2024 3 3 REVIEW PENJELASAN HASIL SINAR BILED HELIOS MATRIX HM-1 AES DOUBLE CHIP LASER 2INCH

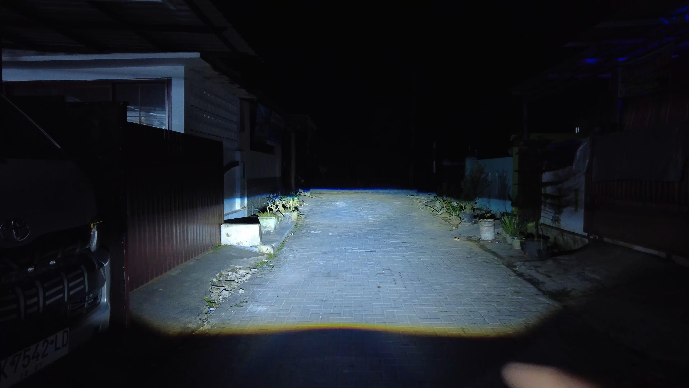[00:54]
chipnya itu ada double yang satu untuk bagian lebar yang satu untuk bagian tengah ini posisi lampu dekat dan ini lampu jauh wow lampu jauhnya juga lebar ya mantap luar biasa kelihatan tuh ini posisi lampu jauhnya jadi terang